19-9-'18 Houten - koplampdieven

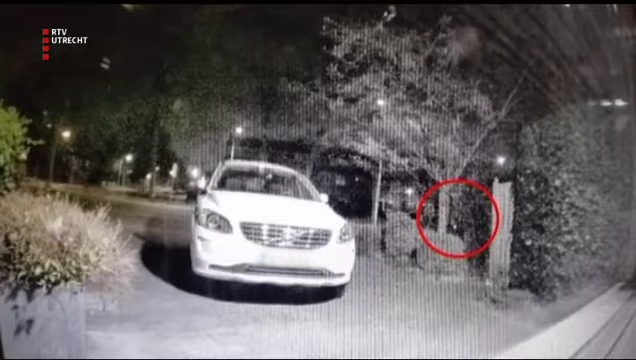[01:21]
Nou, hij stopt en dan stappen er dus twee mannen die stappen uit en die lopen dan de oprit op en lopen dus naar de auto van het slachtoffer.
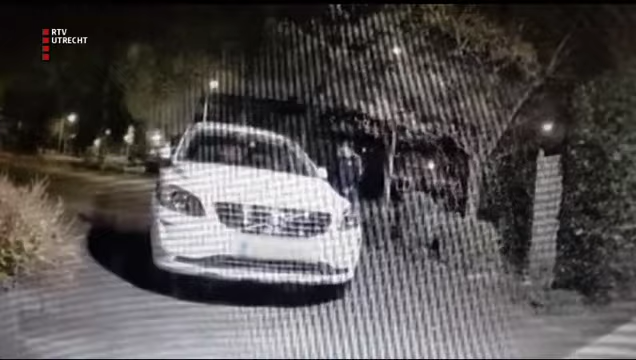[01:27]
Hier is verdachte nummer één in de trainingsjack, die tikt dus een ruitje in.
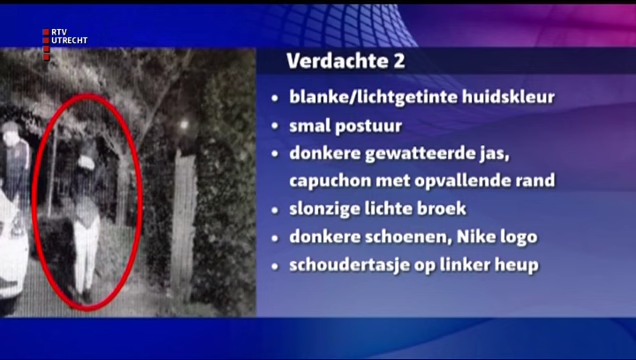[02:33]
Hij droeg een donker gewatteerde jas van glimmende stof met horizontale stiknaden en een capuchon met een opvallende rand. Verder droeg hij een slonzige lichte broek,
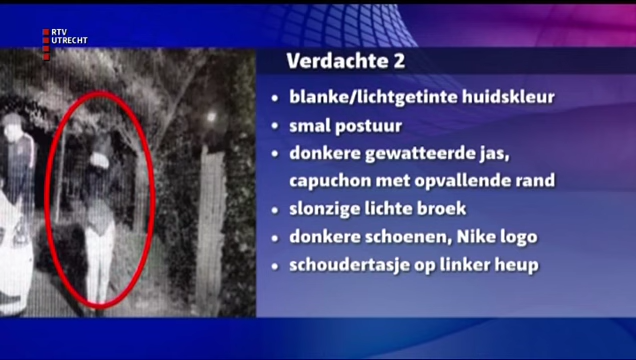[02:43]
had hij donkere schoenen aan met een Nike logo en had een schoudertasje op zijn linkerheup met de draagband over de rechter schouder. Herkent u deze autokrakers?